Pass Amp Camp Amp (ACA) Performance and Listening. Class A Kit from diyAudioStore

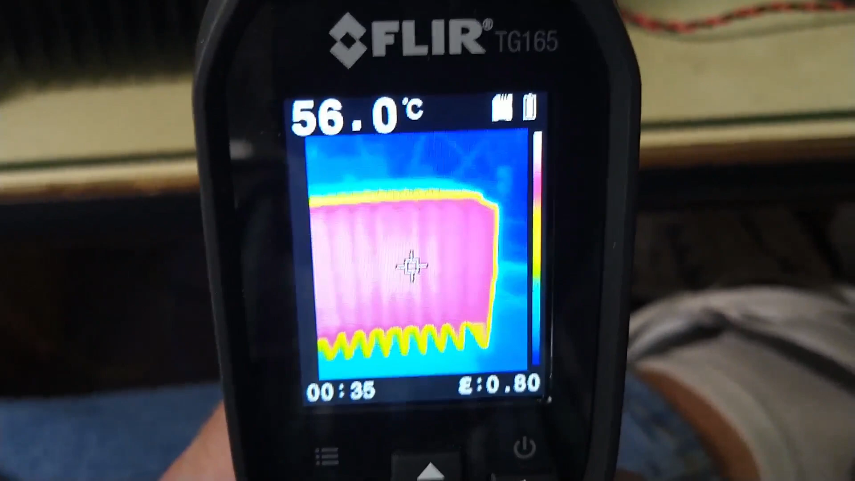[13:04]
On screen: spot 56.0°C
As I mentioned earlier, this is dissipating about 70 watts, which is a fair amount of heat to get rid of. My temperature in my lab here is about 20 degrees C.
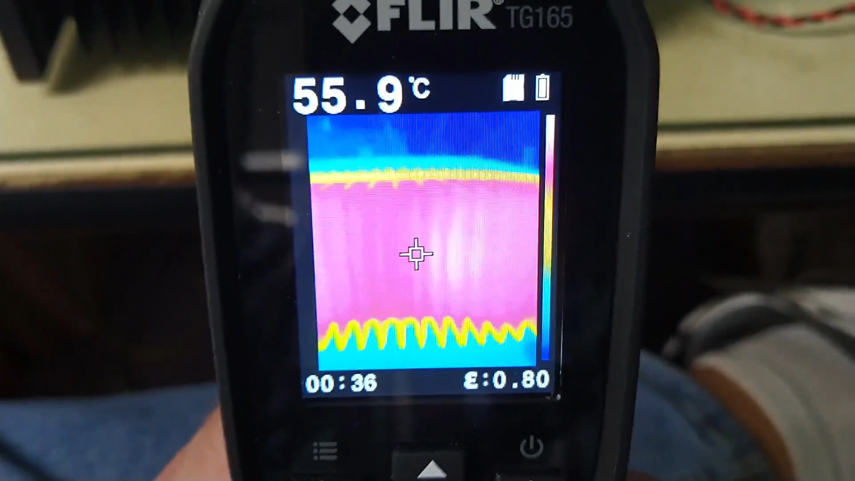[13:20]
On screen: spot 55.9°C
I'm in a basement and it's the winter, so that's fairly cool. As we can see here, we're measuring about 57 C.
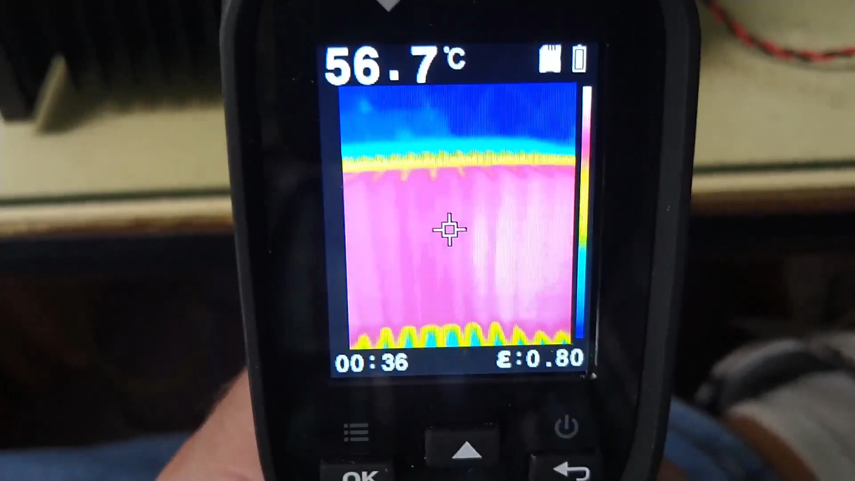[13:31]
On screen: spot 56.7°C
That's going to be on the inside or, you know, in the fins. The edge of the fin is running substantially cooler.
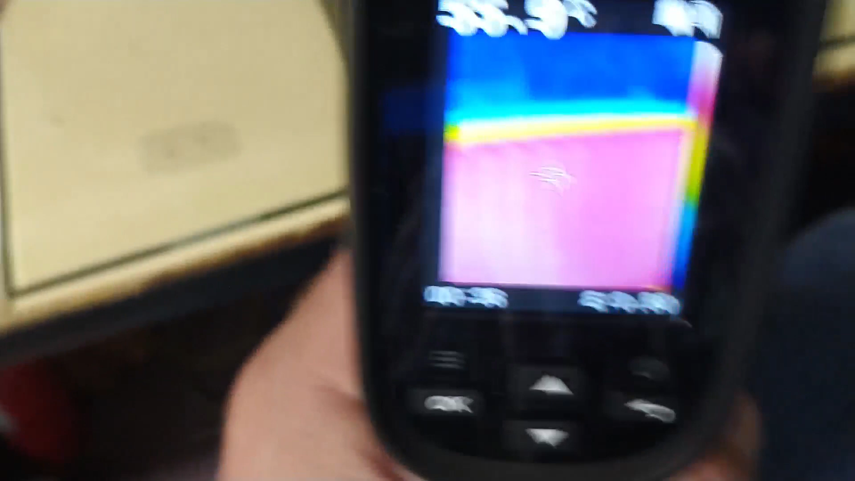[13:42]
Let's look at other portions of the amplifier and we can see that it is much cooler.
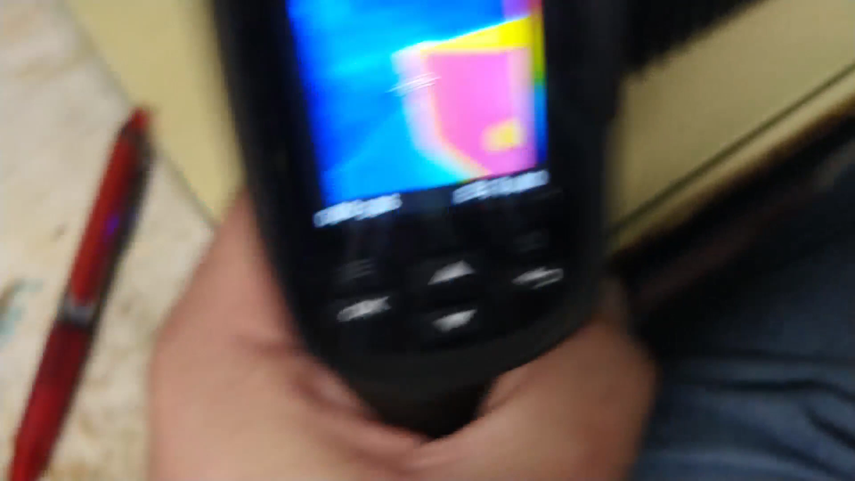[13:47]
Sorry about the shaking, I don't have a good way of doing this.
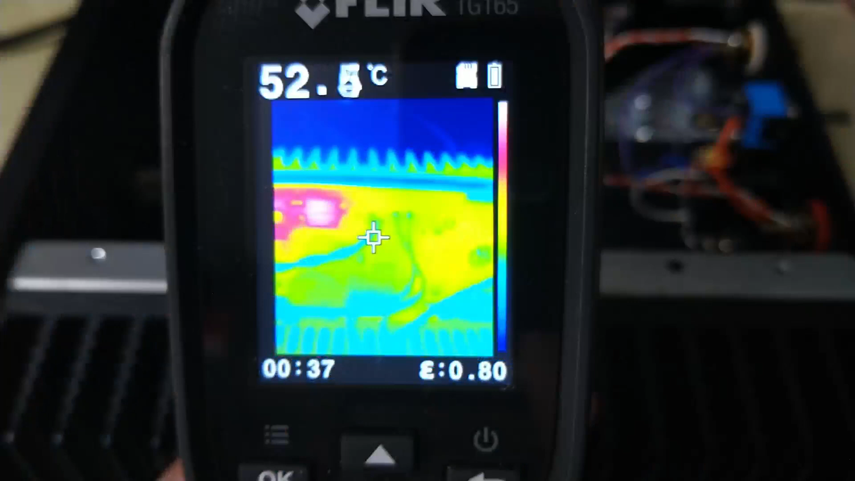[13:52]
We're looking at the inside of the amplifier. This is the circuit board.
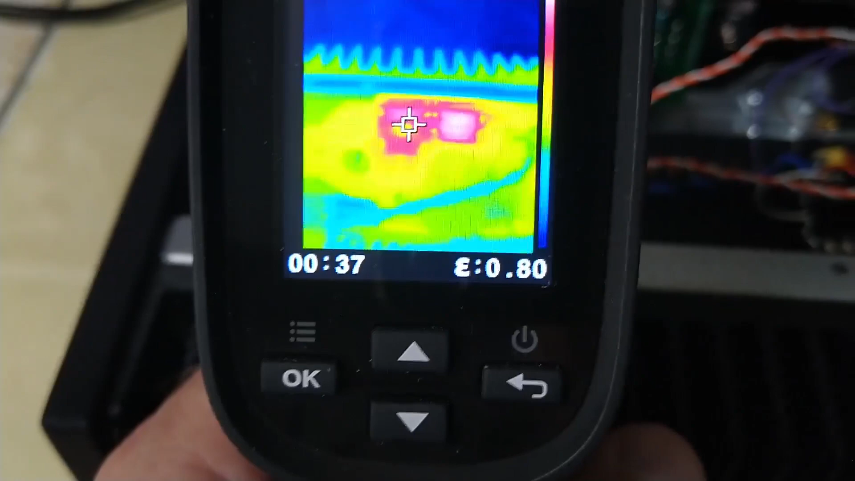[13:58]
This little section right here is the three watt resistors.
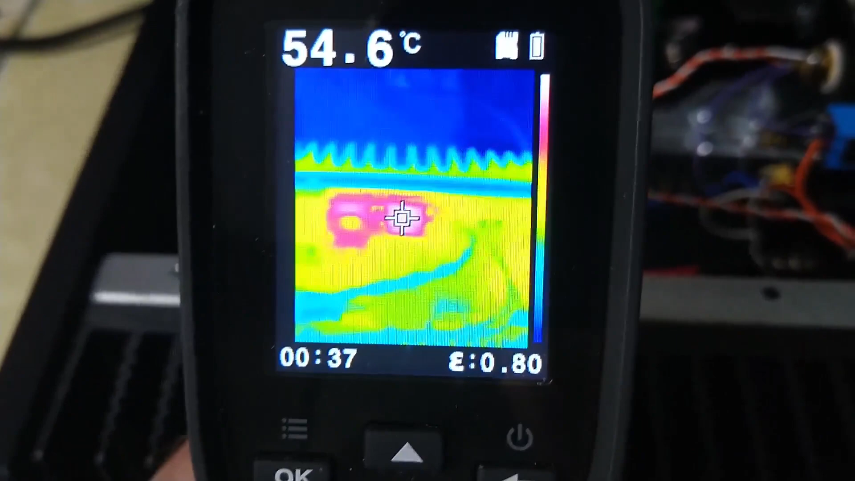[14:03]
On screen: spot 54.6°C
There's four of those resistors. One and two, three and four.
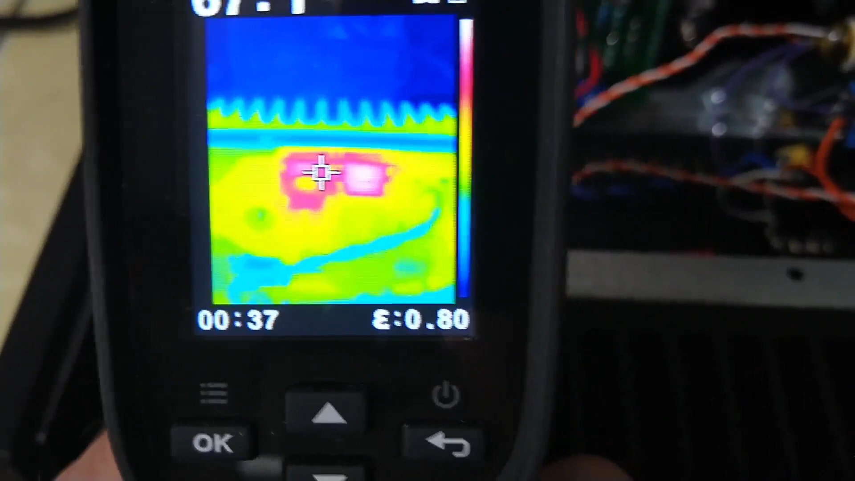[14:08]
And then we can look down here and that is the
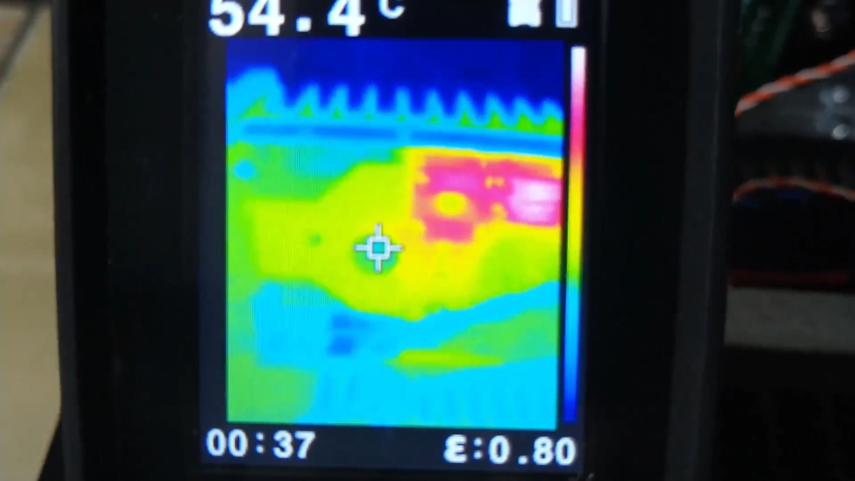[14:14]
MOSFET transistors. And so we can see the hottest thing on this board are those resistors.
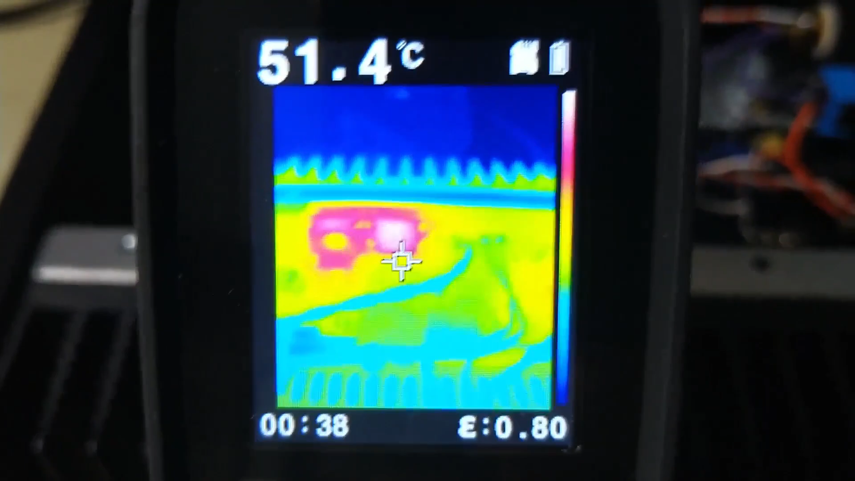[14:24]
On screen: spot 51.4°C
I don't see any other components on here that are hot.
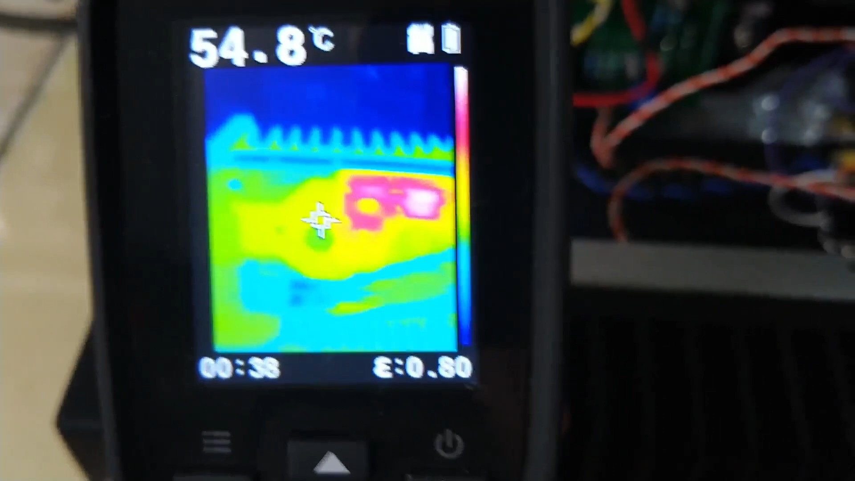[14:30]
On screen: spot 54.8°C
Thermally, I think this is a good design and there shouldn't be any issues.